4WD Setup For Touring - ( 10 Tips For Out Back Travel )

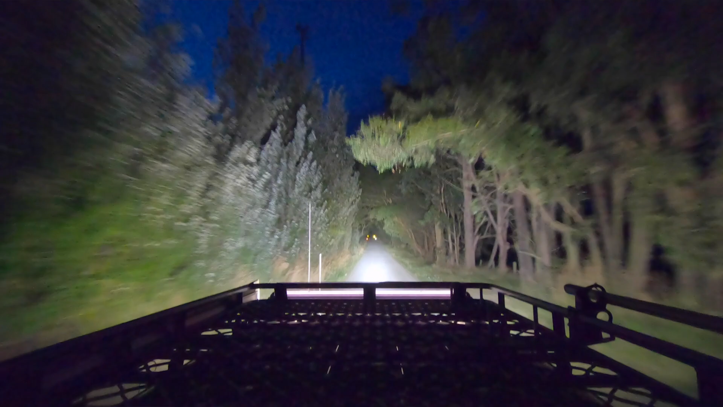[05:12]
allow you to see further and wider along the road they'll also help to stop your eyes from getting tired
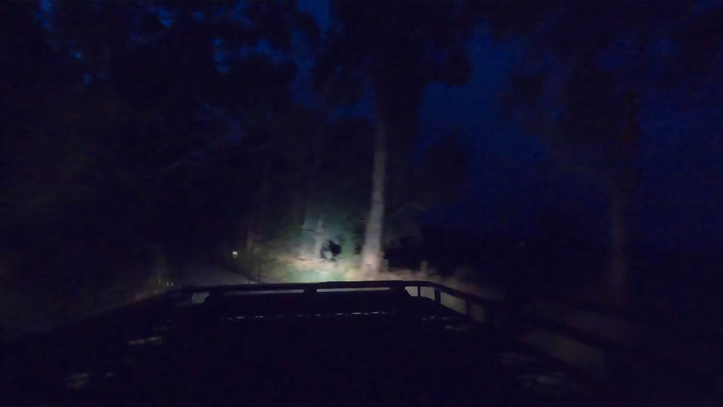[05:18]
and squinting into the distance lit up by your standard high beams
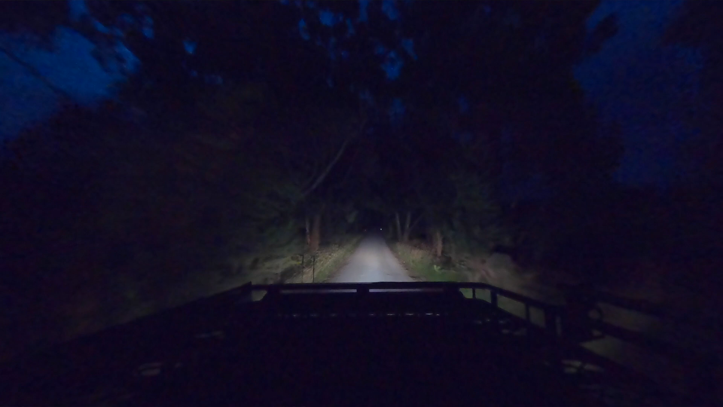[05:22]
is not good for your eyes or your safety now driving lights will allow you to see animals before it's maybe too late and also you'll be able to see